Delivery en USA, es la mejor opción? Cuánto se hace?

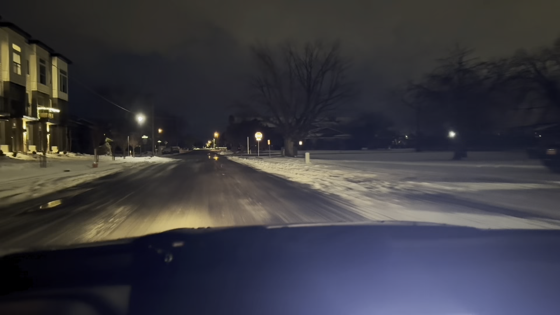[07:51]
Una ventaja de cuando hay nieve es que los pedidos los pagan muy bien, la mayoría, oye, pero el riesgo es muy grande. El riesgo es inmenso de que quedes atrapado en una parte, que te vayas por un barranco. Bueno, pero andamos con Dios.